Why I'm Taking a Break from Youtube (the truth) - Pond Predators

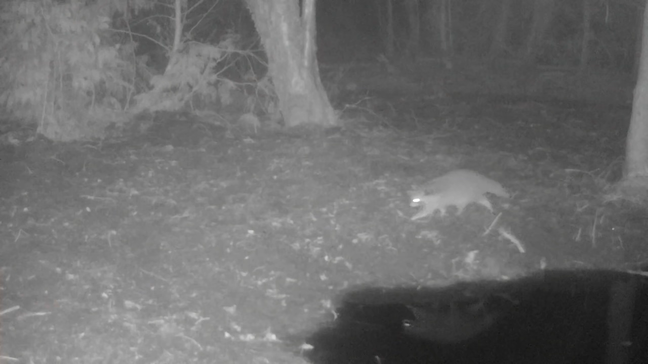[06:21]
And as you would expect, there's quite a bit of activity around the pond. So we get the usual early spring risers, which are always the raccoon. They're always fun to watch, but there are so many of them that they're not super interesting to me anymore. I do find it curious that they always like to get on the water a little bit and look around for things. And nearly tuned soil will put up a lot of insects and worms and things that the raccoons will like to grab. And here's some venison of the sky. I think this is a crow. I do not think it's a blackbird. It looks like a bigger sized crow to me.
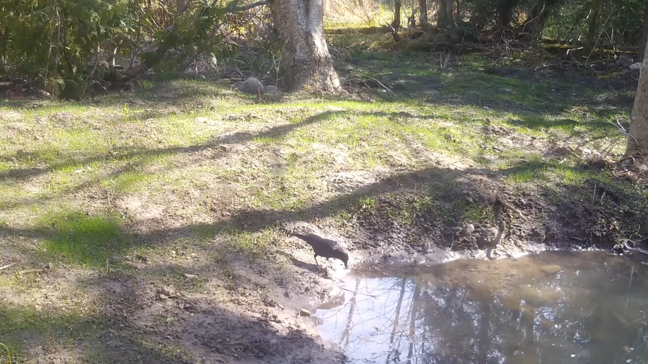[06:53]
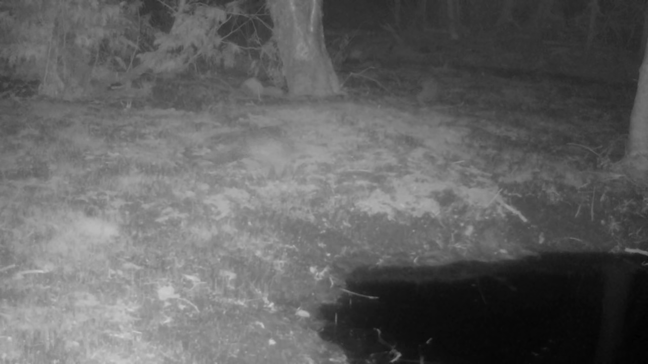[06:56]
And those two raccoons getting a little bit of energy, but probably startled by the camera being turned on. So they got out of dodge. And this guy, of course, getting his feet wet and seeing what he can find in the pond. I don't think they're a big risk to the trout in the pond. But if one were to wash up dead, they would for sure grab it. They're looking for all frogs and snails and clams and things like that. And here's a squirrel, a gray squirrel. We've got a healthy population of those guys making use of the new lands.
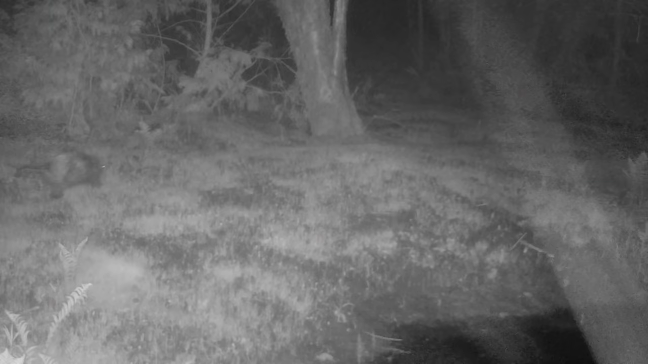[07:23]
This guy wasn't sure what it was at first because we don't happen to have a lot of this type of animal in this area, but that's actually a porcupine. And it doesn't look like a very quilled porcupine, but he's got his quills up. And this is not duplicate footage. This is actually the porcupine running in the same territory twice in a row. So it seems like he's maybe got a route going and are maybe working on a couple different trees. These are bark eaters and that's pretty much all they eat. They're very much like a like a land based beaver.
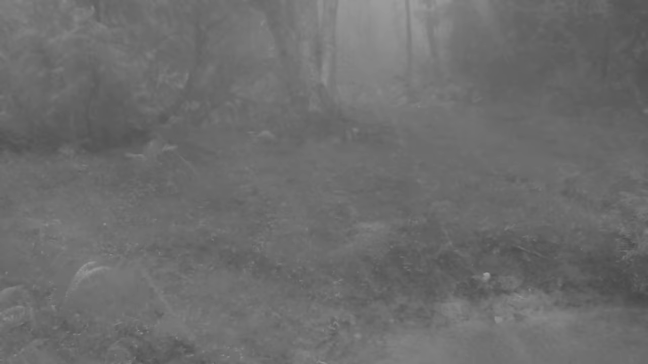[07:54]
And so they'll climb up trees instead of cutting them down and then they'll strip the bark around the outside, the active part. Now this was an interesting clip. The camera obviously got tripped from the movement of the camera on the tree, but this is we had a very strong winds come through over 120 kilometer an hour plus a very strong rain.
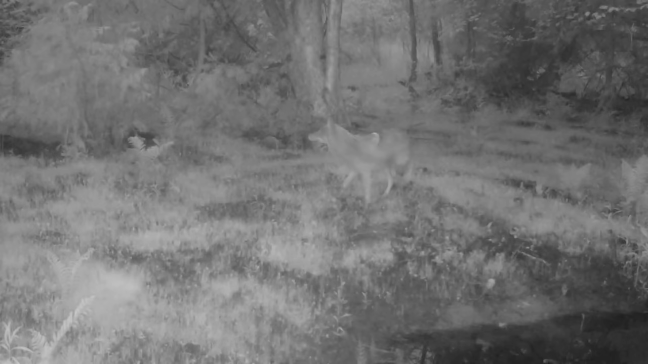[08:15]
This is a wild coyote in for a visit. He's got some wet muddy paws, but when he notices the cameras on him,
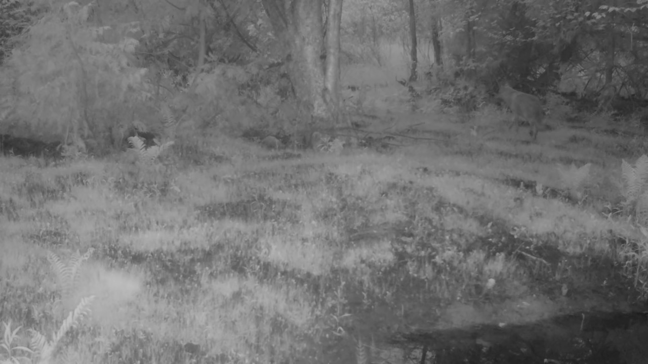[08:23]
he's not a big fan and ducks out the back door. And then coming up, we have, well, something to be worried about. This is considered a pond predator and turns out they like small fish about half the size of their beak.